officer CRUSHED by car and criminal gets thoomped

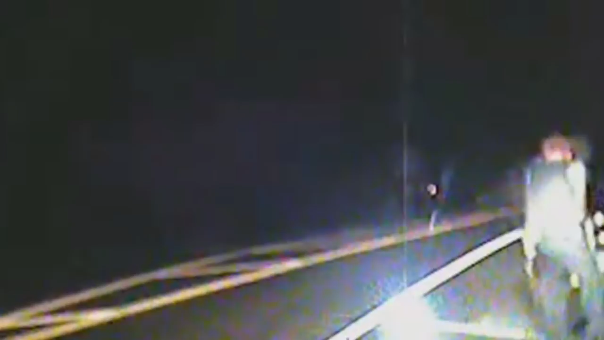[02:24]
The officer returns fire, the car takes off, the two men bail into a cornfield later, and they are arrested without further incident.